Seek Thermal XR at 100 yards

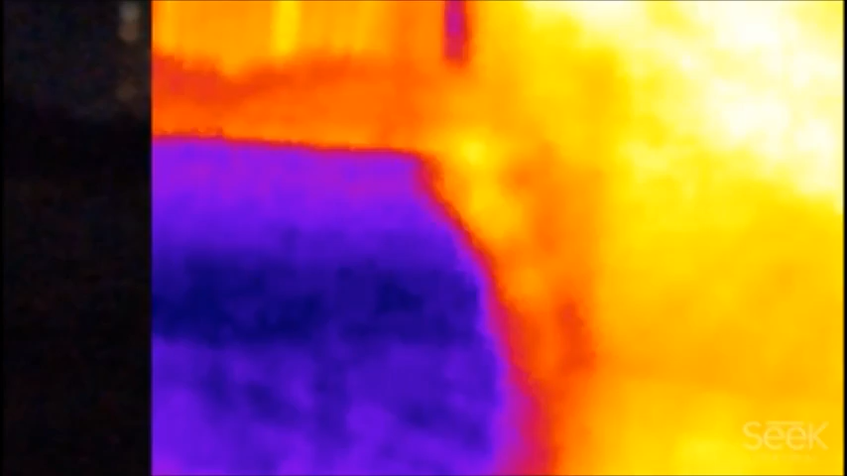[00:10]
running out to about a hundred yards to pick up some tennis balls that were laid at a hundred yards so you can kind of tell what it looks what an object would look like in your camera at a hundred yards this is in the city in a large field at night you can see the heat signature from the buildings which are probably about a mile or two miles behind me and you can tell that there's something in the field you can't
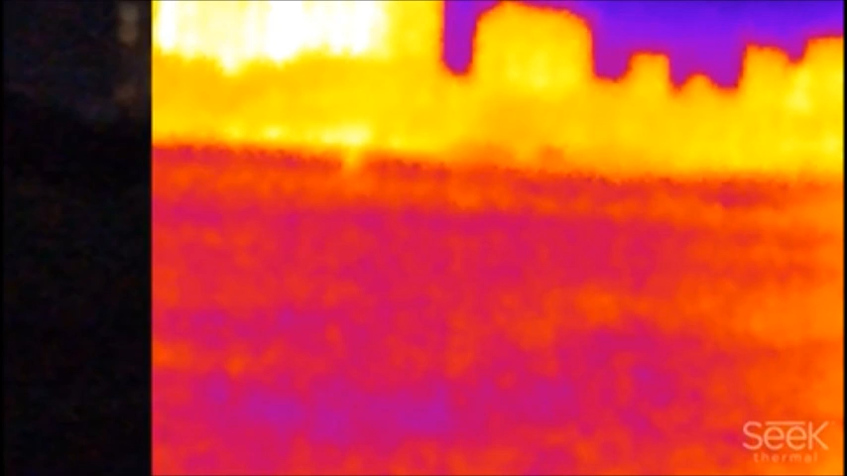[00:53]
really make out too many details about that object or what they are doing but the detail was good at the shorter ranges not so much as the long range hope you enjoyed thanks a lot